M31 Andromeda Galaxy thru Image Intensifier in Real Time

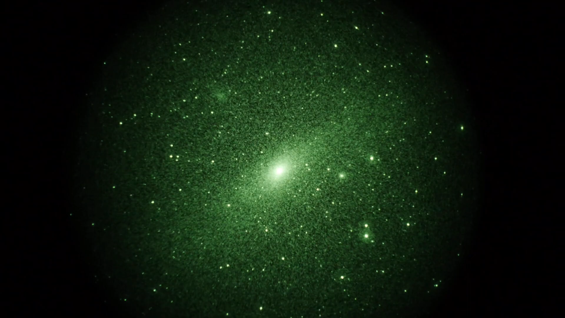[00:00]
Okay, first video of everybody's favorite M31, the Andromeda Galaxy in the Constellation Andromeda. We're using a 20th of a second shutter speed, 1600 ISO on our Panasonic GH3 camera. We're looking into a Sky 90 telescope with a flattener reducer on it, giving us a net magnification of 16 power. I rank it at 4.5 versus 5.6, which is a native.